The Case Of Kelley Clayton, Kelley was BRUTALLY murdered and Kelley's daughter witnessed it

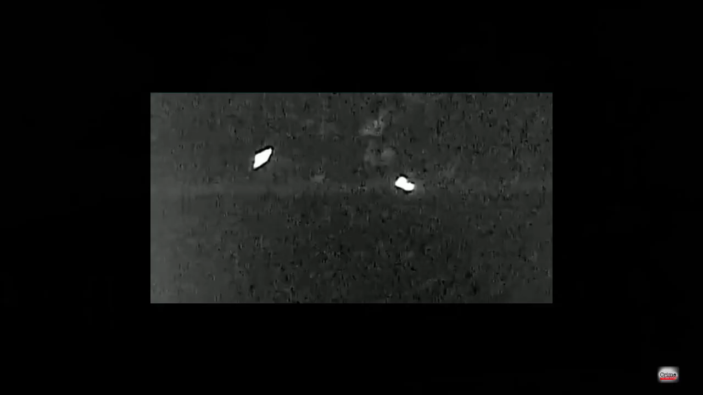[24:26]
and then you can see the bike pedaling away in the darkness.